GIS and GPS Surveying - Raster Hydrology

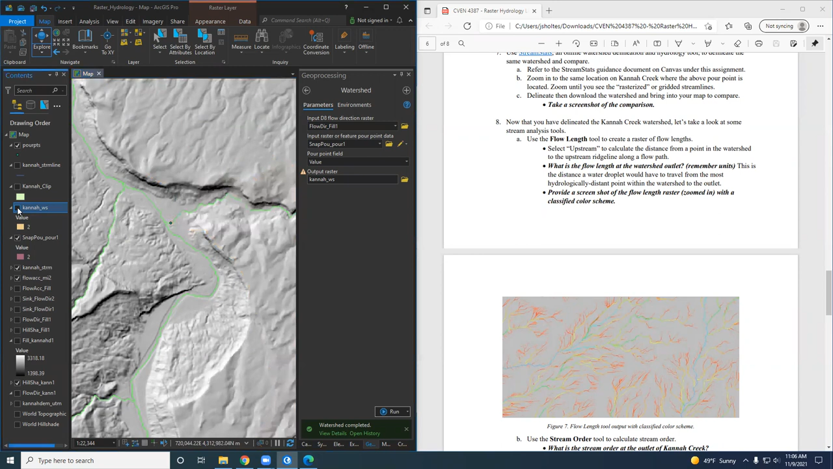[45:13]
Um, and then we'll zoom out and it goes all the way to the top. And I actually look, I truncated the basin a little bit. It probably extends a little bit further out here. That's important to know because I clipped this DEM without knowing what the watershed boundary was prior. Um, so I missed a little bit of it.
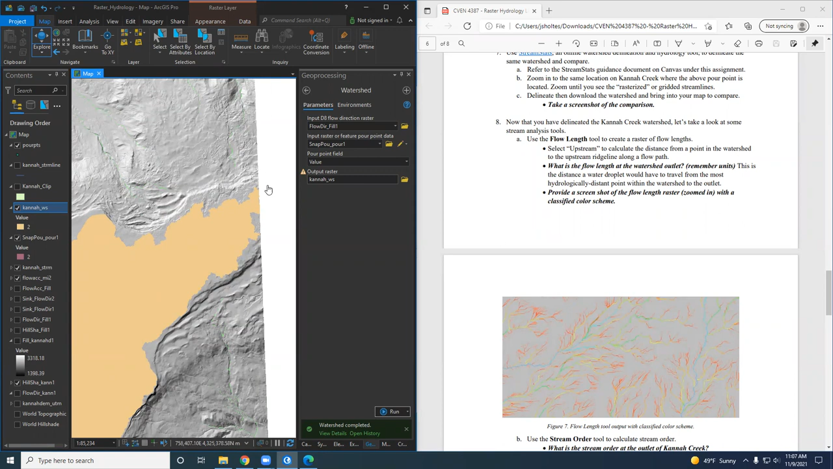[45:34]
If you were doing this for a model or something, you'd want to go back and, um, get more, uh, coverage for your DEM. Um,